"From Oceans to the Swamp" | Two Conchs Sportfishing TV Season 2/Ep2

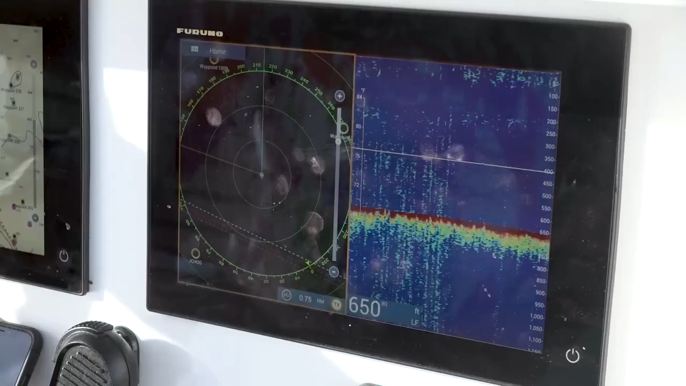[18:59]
We may have birds up here. All these little marks are gonna be birds.